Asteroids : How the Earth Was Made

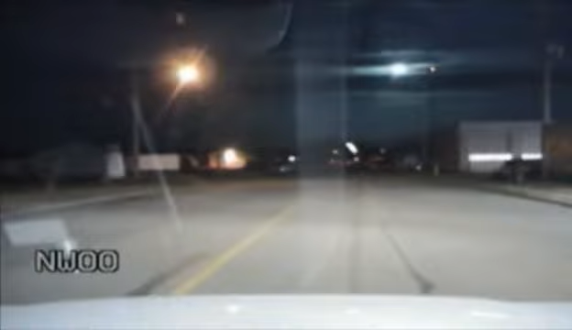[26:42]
As it dashed through the skies of Alberta, it broke into thousands of little pieces.